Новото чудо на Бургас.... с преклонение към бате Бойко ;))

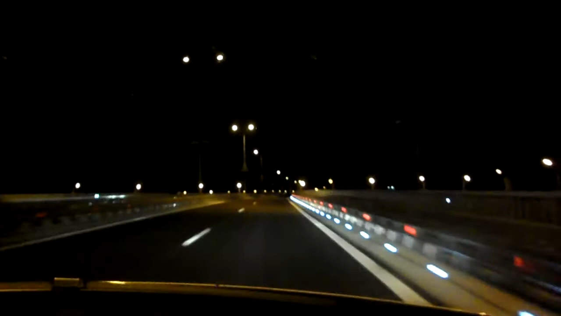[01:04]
Тя да ти не мога да снимаш, снимай така си. А то няма какво да снимаш. Долу светят хубаво.